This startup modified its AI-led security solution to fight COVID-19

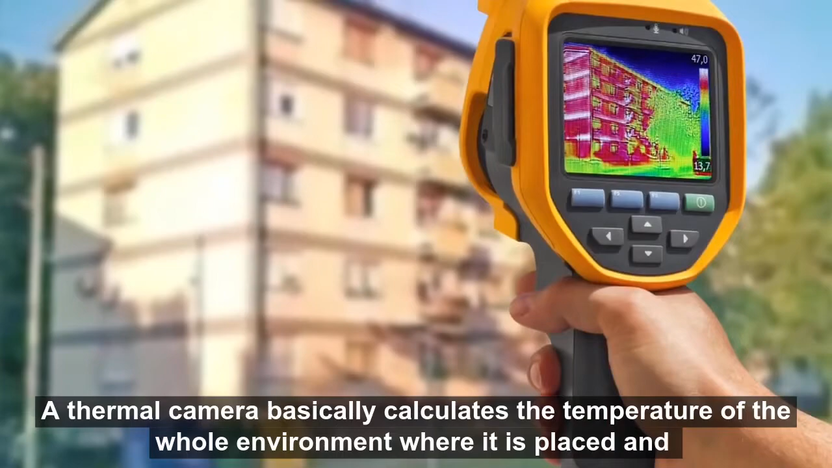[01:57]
The thermal camera basically calculates the temperature of the whole environment where it is placed and gives you the pixel-wise temperature of each of the object which is there in the scene.
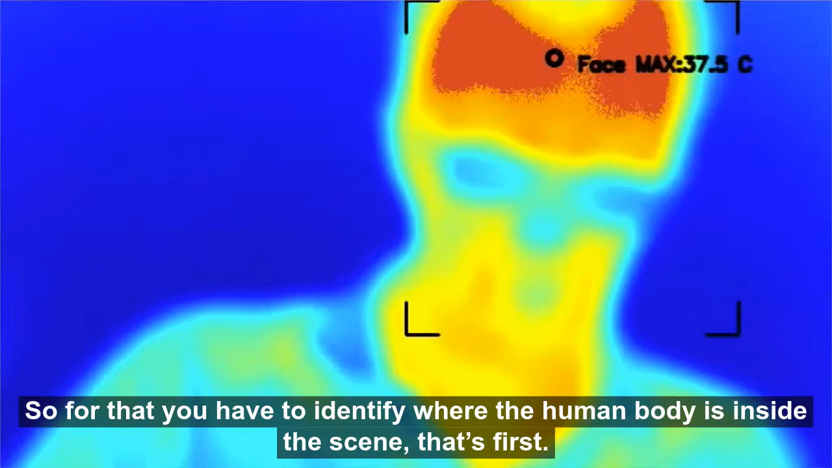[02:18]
On screen: max 37.5°C
So, for that, you have to identify where the human body is inside the scene. That's first.
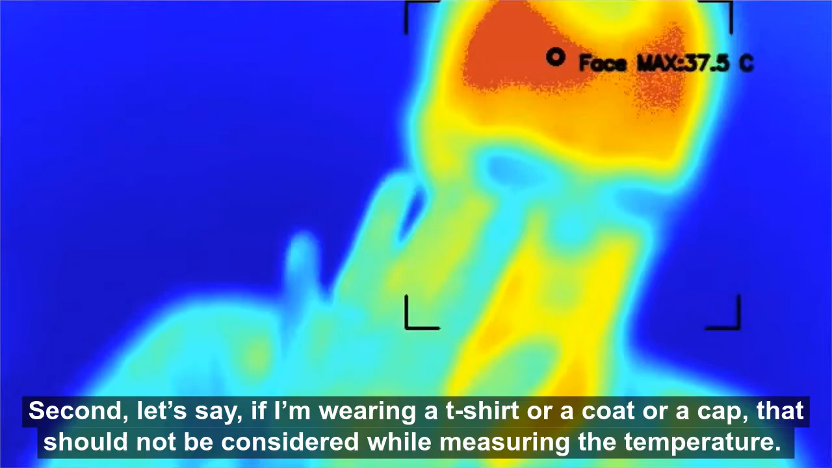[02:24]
On screen: max 37.5°C
Second, let's say if I am wearing a t-shirt or I am wearing a coat or I am wearing a cap, that should not be considered while measuring the temperature. Second, it needs to identify those body surfaces which are not having any cover.
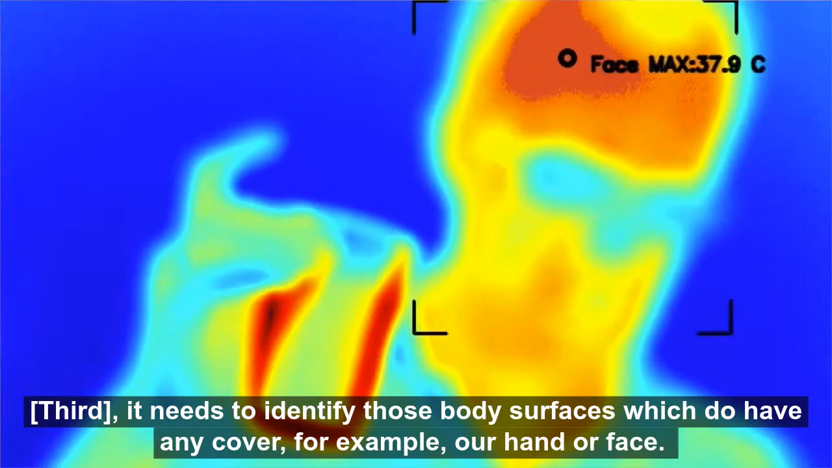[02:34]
On screen: max 37.9°C
For example, our hand or the face.